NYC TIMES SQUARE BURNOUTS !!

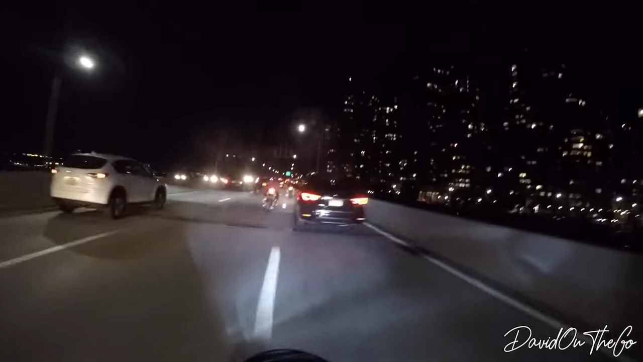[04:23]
See Jersey on the other side. That looks real nice.
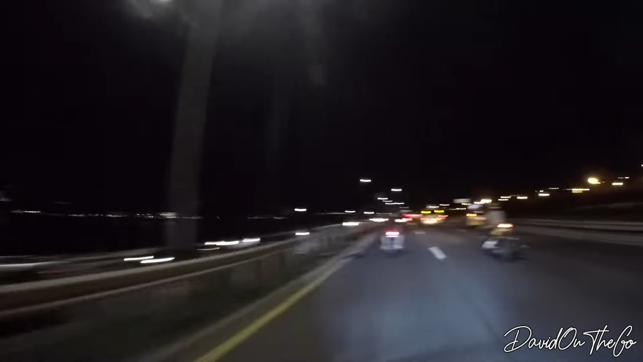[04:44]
I hope you guys can see that. I know it's dark time. I have a low light on right now.
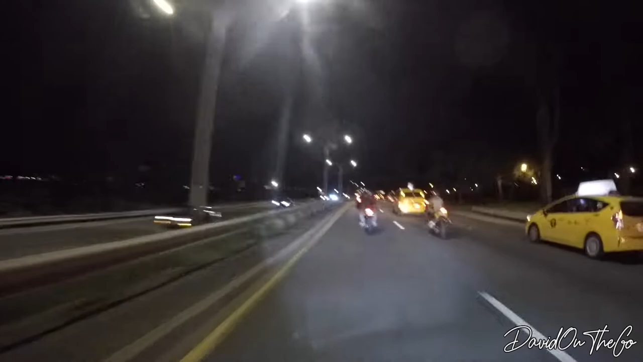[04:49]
Hopefully the footage comes out pretty good. I can't believe we did everything that we did today and we got away with it. No problem with cops, nothing like that. We were literally in Times Square doing burnouts and rolling burnouts.